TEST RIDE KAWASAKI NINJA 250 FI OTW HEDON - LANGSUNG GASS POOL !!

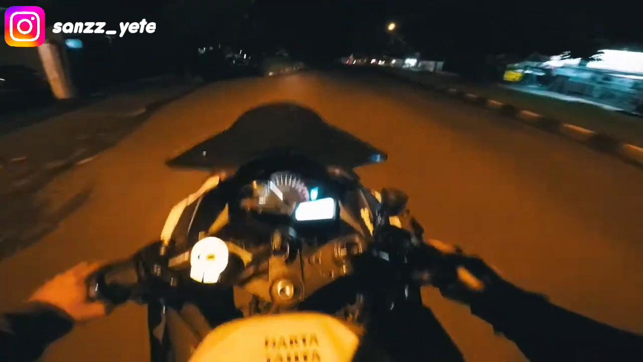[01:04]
wih enak ini sumpah ini Jack lu enak banget motornya pantas aja lu betah ya ngebut-ngebutan ini udah diganti nih handle remnya sama handle koplingnya udah pakai KTC yang Axial apa yang radial ya gue nggak tahu udah itu udah pakai ini masih standar yang lainnya cuman ini udah ganti ini kayaknya ganti stang sama udah ganti kenalpot akrapovic
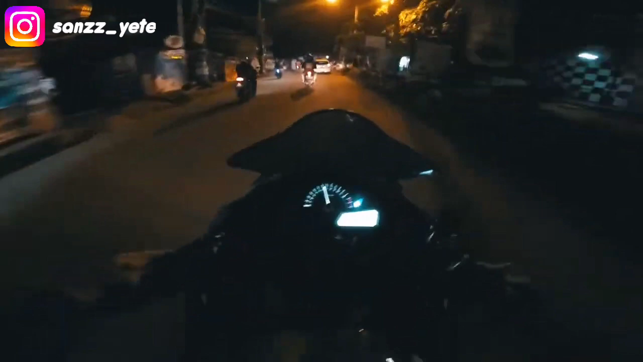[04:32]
padat anjir walaupun suaranya enggak begitu gede ya cuman ini enak banget suaranya aduh kenal potnya copot anjir si itu si Dafa